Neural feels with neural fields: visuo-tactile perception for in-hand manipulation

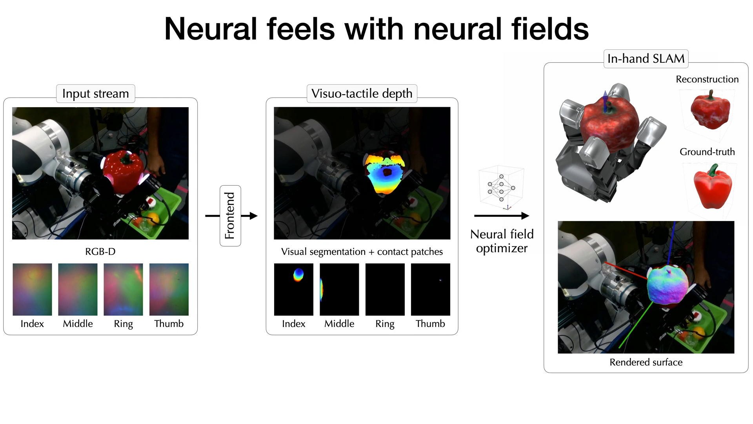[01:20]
We also overlay the track pose of the object on the rendering on the bottom right. We see a similar result from simulation data on this rubber duck object.
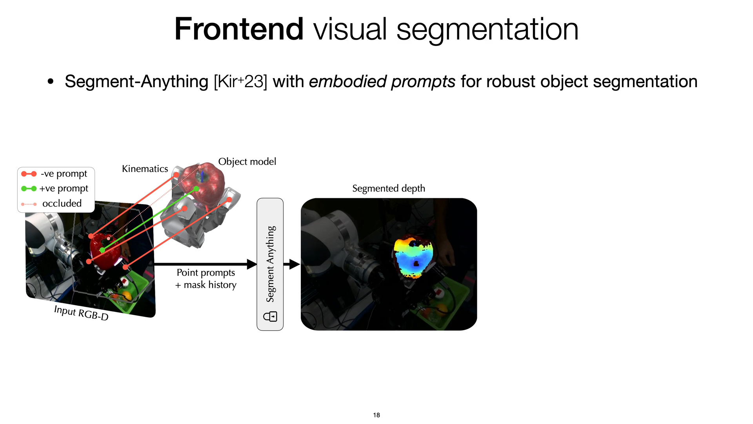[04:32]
we can accurately singulate the object without many false positives. Here are some other representative examples on real-world data.
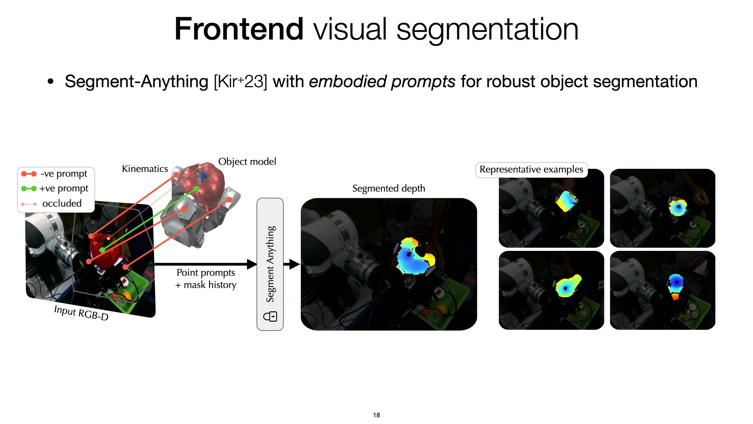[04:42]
We now need analogous segmented depth information for the tactile images.